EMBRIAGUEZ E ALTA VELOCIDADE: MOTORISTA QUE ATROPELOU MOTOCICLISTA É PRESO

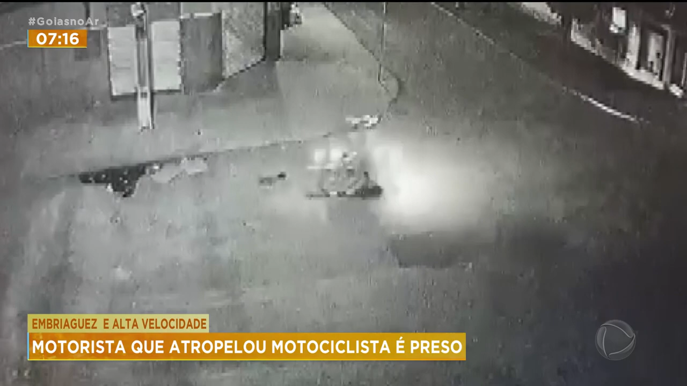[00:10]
a 90 quilômetros de Goiânia. Essas imagens mostram o momento em que a vítima, Valdemar Alves de Lima, de 51 anos, passava pela Avenida Oswaldo Cruz, no centro da cidade.